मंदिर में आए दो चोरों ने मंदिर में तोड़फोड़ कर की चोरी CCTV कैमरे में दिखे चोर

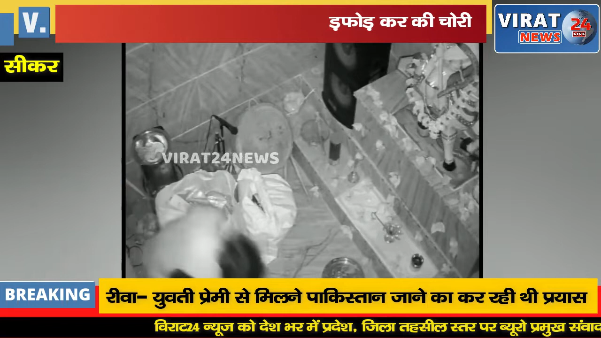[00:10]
कैमरे में भी रिकॉर्ड हुई है जिसमें आरोपियों के चेहरे भी साफ दिखाई दे रहे हैं मामला लोसल इलाके के मनगासी गाऊं का है मनगासी
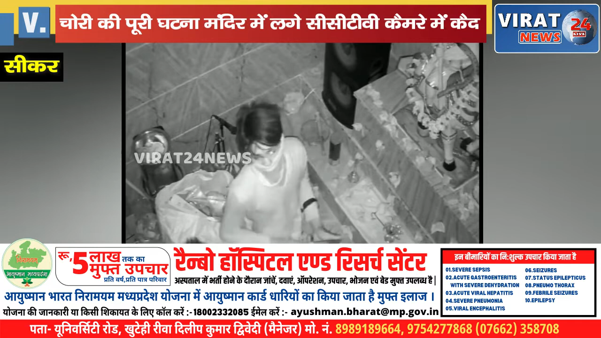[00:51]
कर तीस मिनट के आसपास वारदात को अंजाम दिया फिलाल लोसल पुलिस फोटेज के अधार पर आरोपियों की तदास में लगी हुई है बेरो रिपोर्ट विराच्वुटीफोर नियूज